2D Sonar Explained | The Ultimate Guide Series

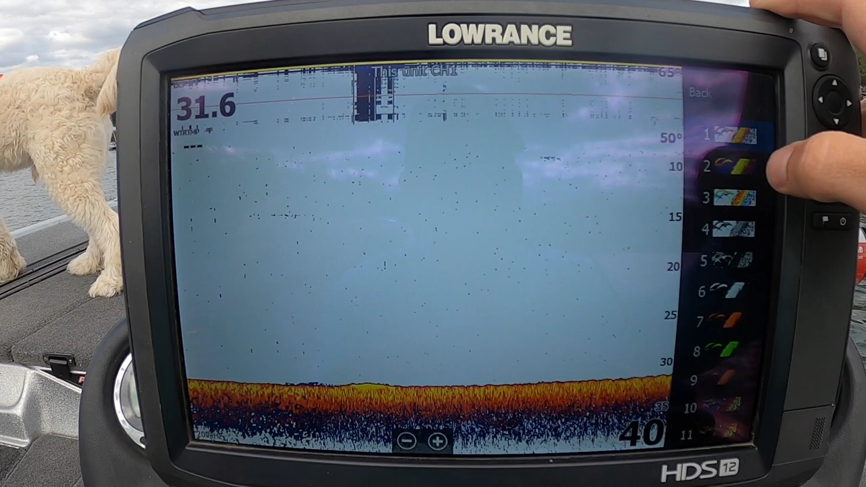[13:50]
palette so just your colors you can use whatever color you want pick something that you like that works well with your eyes that works well in all different type of conditions daylight, if it's dark, whatever but this is the default color palette this is also the default color
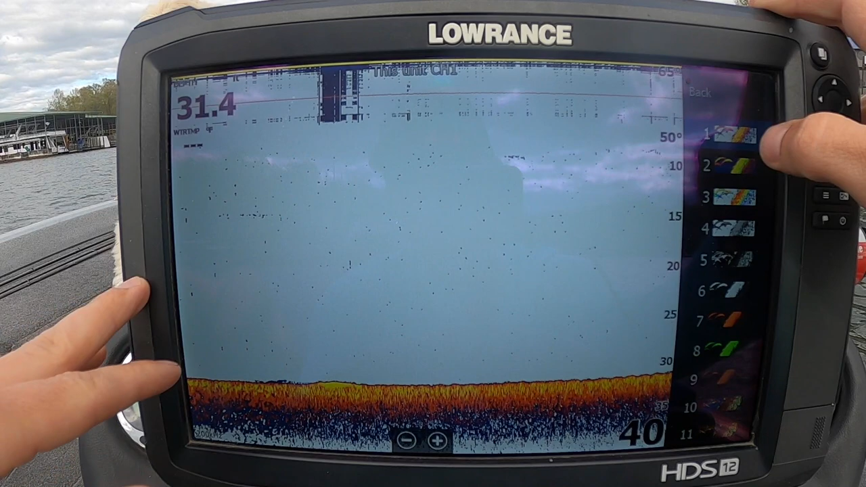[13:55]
palette I believe on Humminbird I'm not 100% sure on Garmin but the reason this color palette is pretty nice is because if you look down here on the bottom you can tell how hard the bottom is you can see that this is a little bit of a softer mix like a
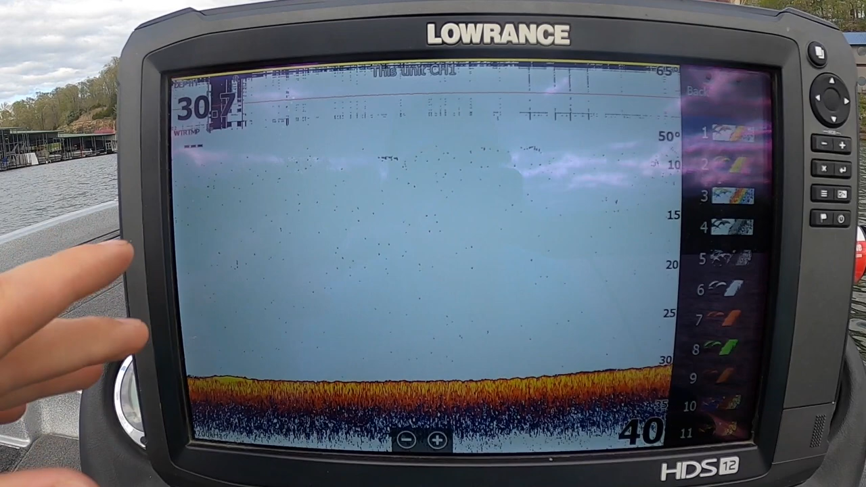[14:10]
mud not a really really hard bottom if you go over straight rock this is going to turn bright yellow and it's going to be a lot thicker and you're going to know you're on very hard bottom but I tend to
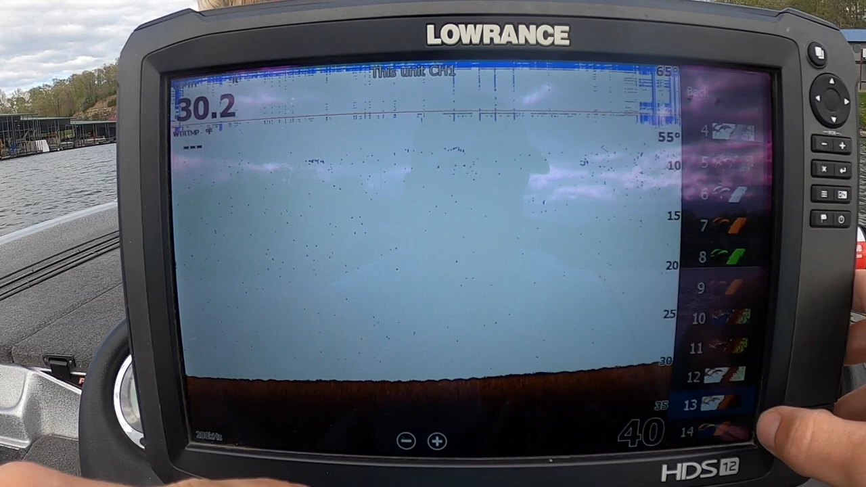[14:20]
use palette number 13 I like this one a lot because when we go up north we are drop shotting a lot I prefer this because the smallmouth really hugged the bottom and
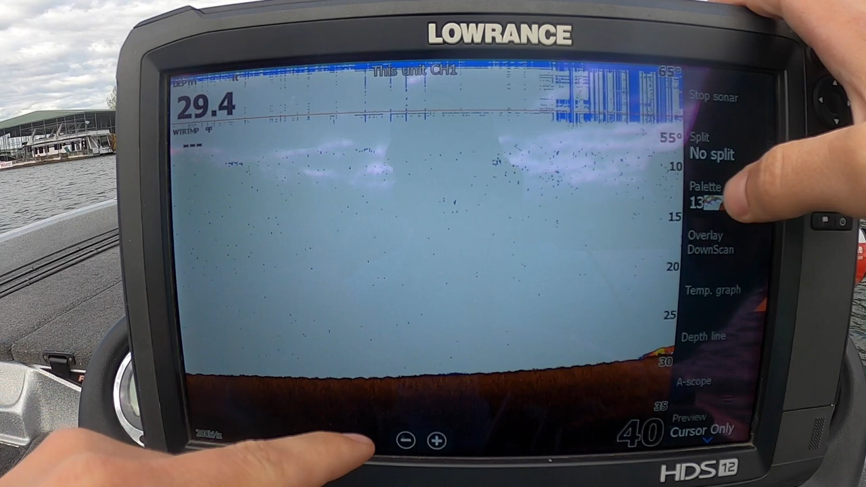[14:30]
you can see them just barely blip up because you have different colors that indicate the hardness and this specific one green is the hardest you can kind of see a little bit here there's no
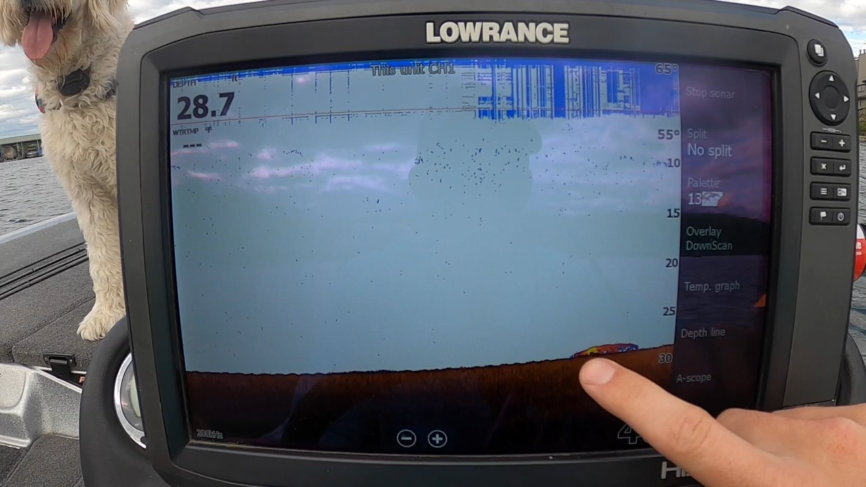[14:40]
green in there but it goes green then it goes like orangish red and then it goes to bluish
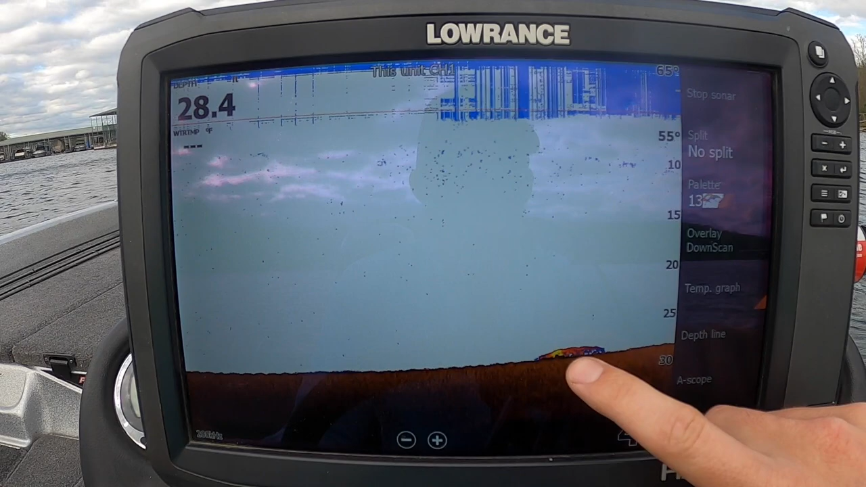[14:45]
purple would be your softest and if you go to this color palette here number one
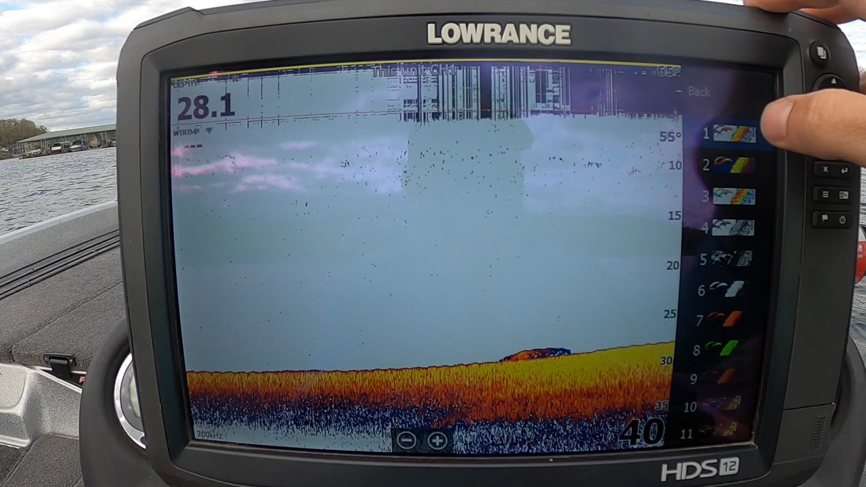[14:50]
yellow is your hardest and it kind of fades down into the purple so
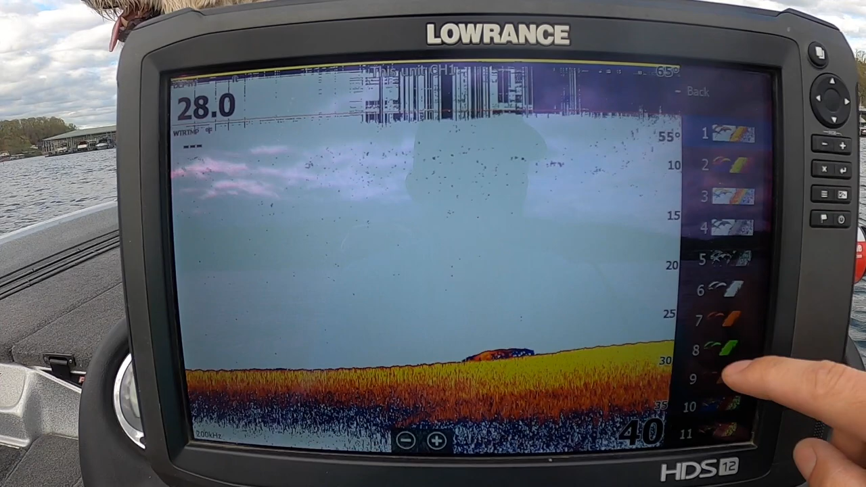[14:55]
I prefer number 13 just because it differentiates from the bottom a little bit
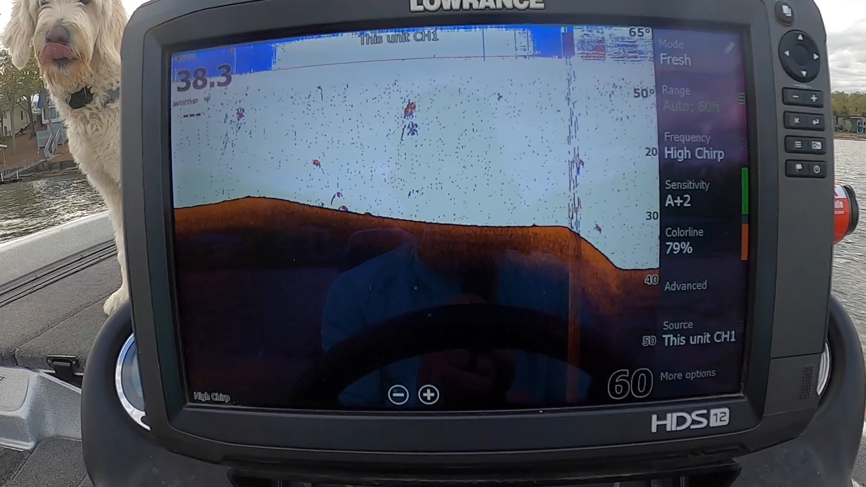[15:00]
all right we're going to do a little idling here past the docks we're going to see if we can find some brush piles or some fish or
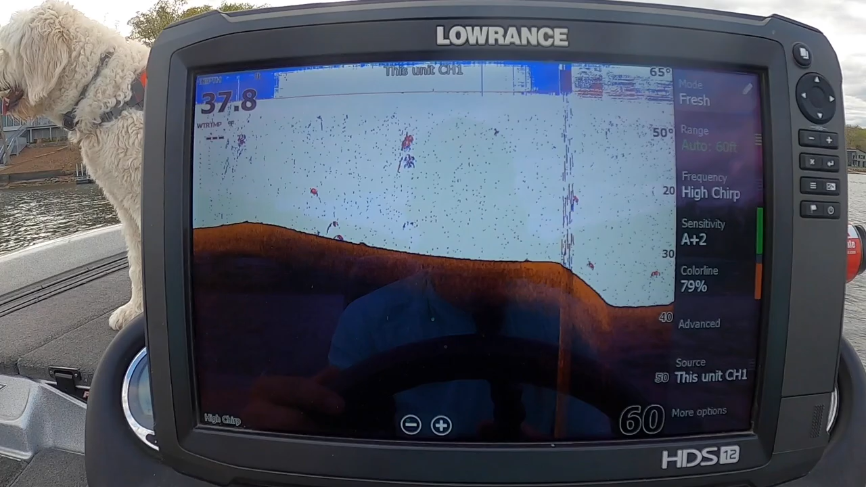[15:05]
something to try to show you exactly what everything looks like on 2d sonar and how to interpret it so you can see
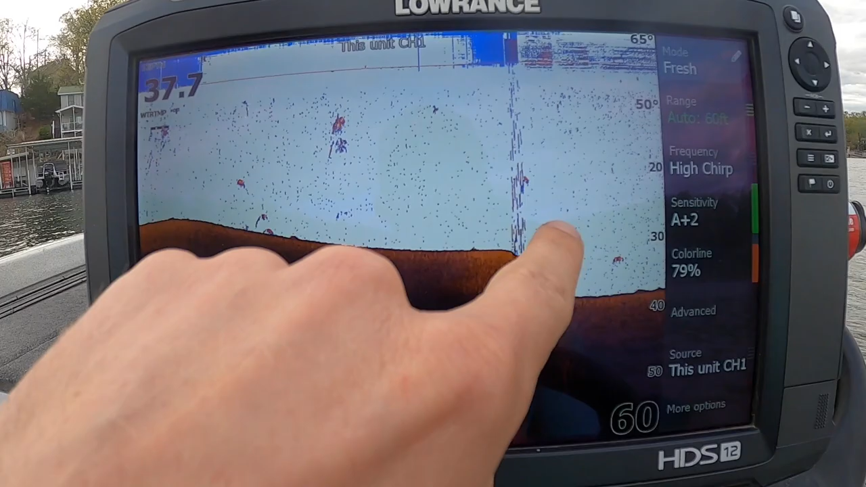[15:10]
here just a little drop off from basically a mirror of